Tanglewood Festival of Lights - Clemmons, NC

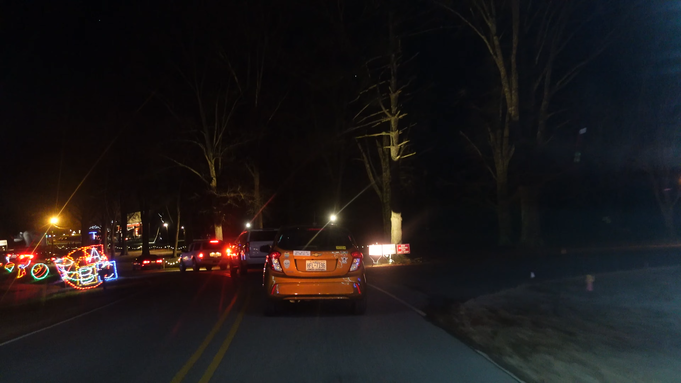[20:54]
And I do see the barn.
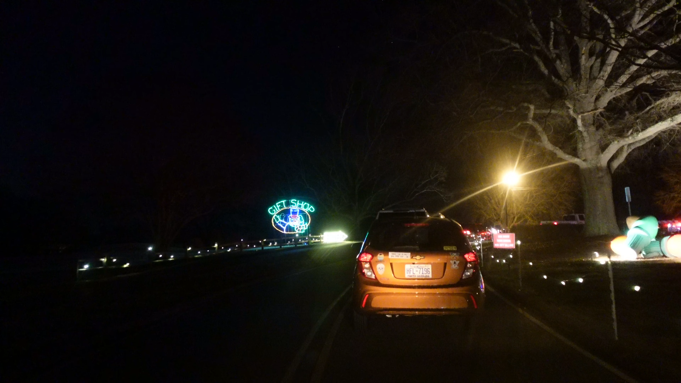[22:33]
Here, you got the snowman to the left saying gift shop and enter. So we're going to pull in there and show you around. Okay, here's the entrance to the Red Barn gift shop.
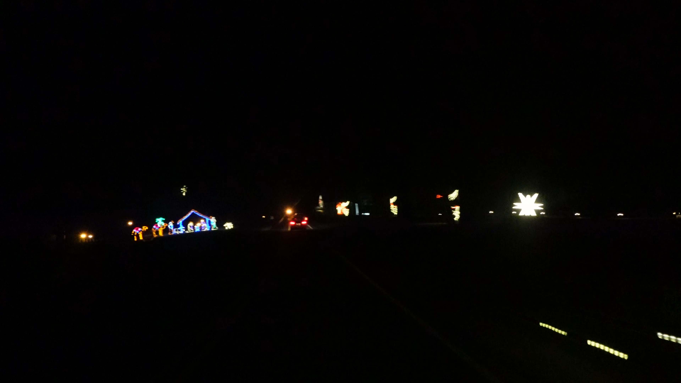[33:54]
We still got over an hour's drive home and maybe another 10 minutes of going through here. Activity there on the left. Looks like the shepherds. Do you remember our first trip when we came? The boys were still so little, they were in car seats. And it was like a spur of the moment idea to come.
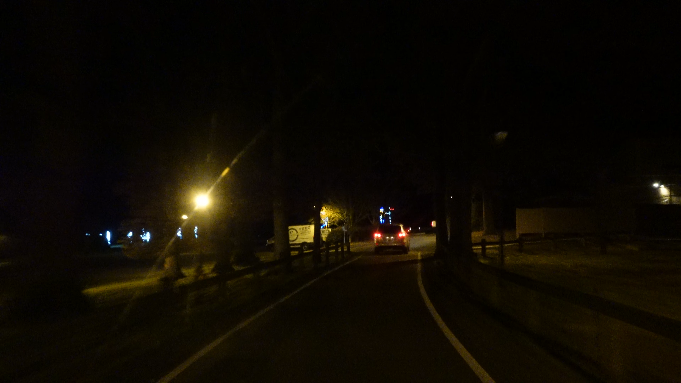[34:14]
Yeah, it was like dark when we left home. And I don't know why we just decided to come down here. It's like we're riding through and we're like trying to wake them up. Boys, look at the lights. And they were laying there just asleep. It's like we're the ones enjoying them.
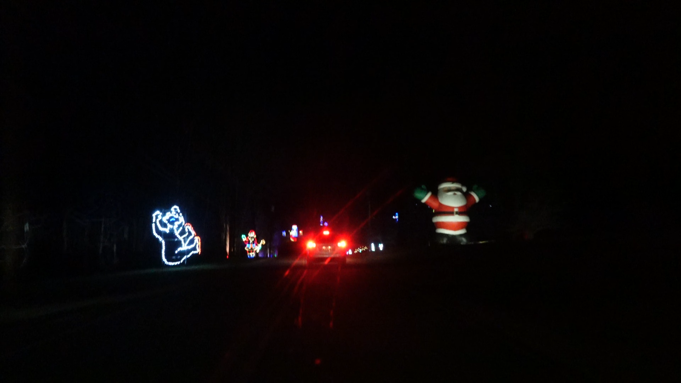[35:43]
And that's pretty neat to see. So why don't you take the camera off of the mount and get it out the side window. There's the North Pole. Remember the one year we came down here and there was about 7 inches of snow on the ground? Yeah, that made it really pretty.
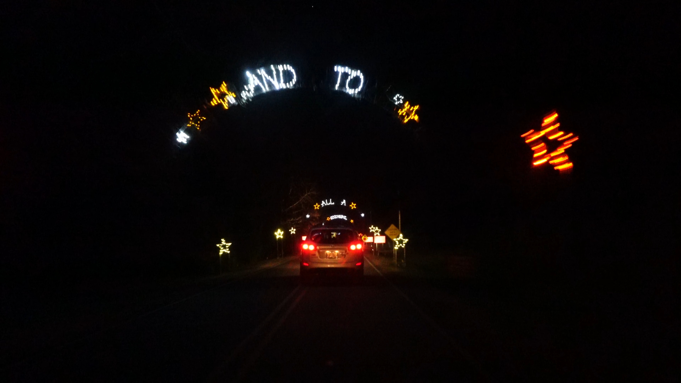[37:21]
Get off exit 184 off of Interstate 40.
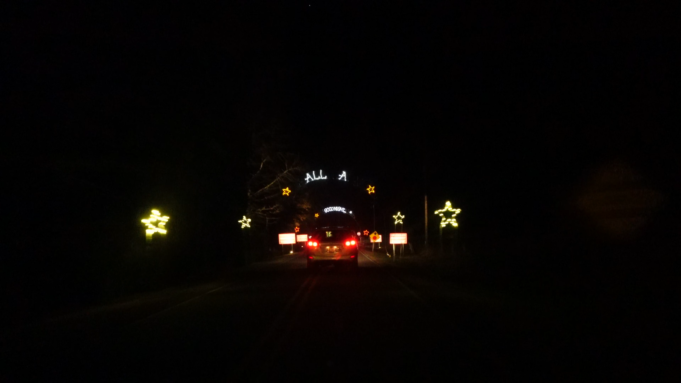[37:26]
There's signs telling you. Yeah. Guiding you along.
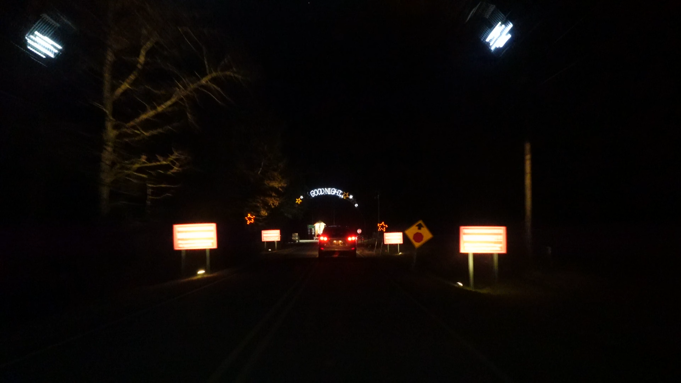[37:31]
Turn on headlights. And eat at Mi Pueblo Mexican Restaurant.